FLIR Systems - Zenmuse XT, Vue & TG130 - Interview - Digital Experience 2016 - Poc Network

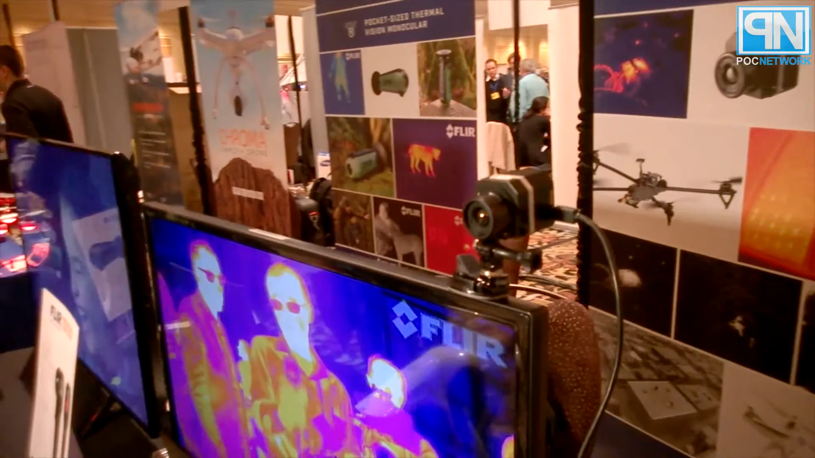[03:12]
It's our first foray into cameras for the drone market. This starts at $1499. It's basically a GoPro for a thermal camera. So it integrates the same way. If you have a Phantom, Phantom 2 or Phantom 1, and you want to install a thermal camera,
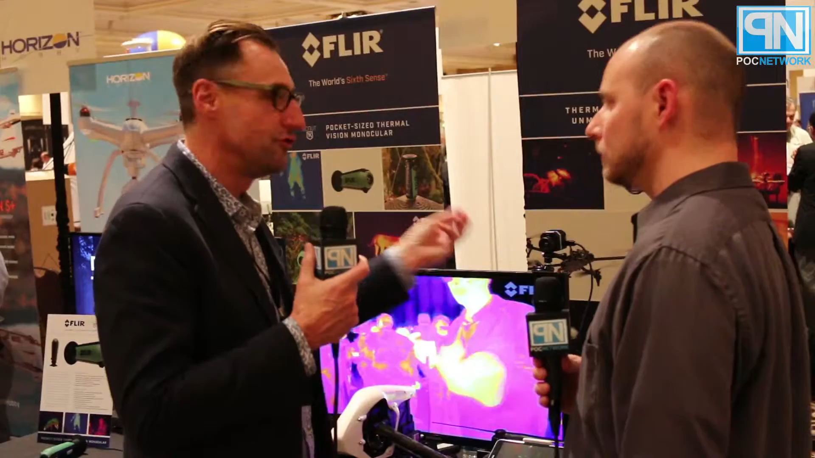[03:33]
you can use your GoPro mount, and the 10-pin micro USB connector, which basically gives you video, analog, and power. Analog, video, and power. And that's great. Very cool. Then we also launched the View Pro,
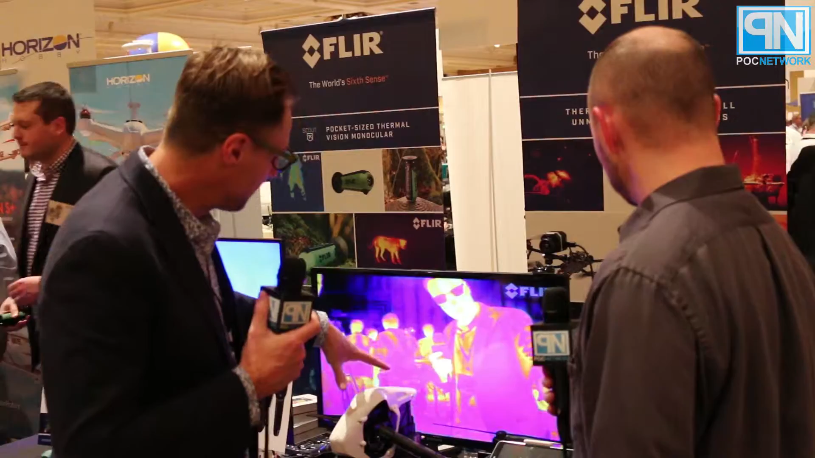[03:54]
which basically has onboard recording, as well as Mavlink integration. So any flight control data that you can get from your airframe, you can actually see it in your photos as well every time you take a picture. Very nice. Well, that definitely completes quite the product line for 2016. So people have a lot to look forward to coming from FLIR. Right. Obviously, as you said, it's a great combination between you and DGI. Yeah. Plus, you are the leaders in thermal imaging. Right. So it's a lot to look forward to. Make sure to check us out online as well to find more information on it.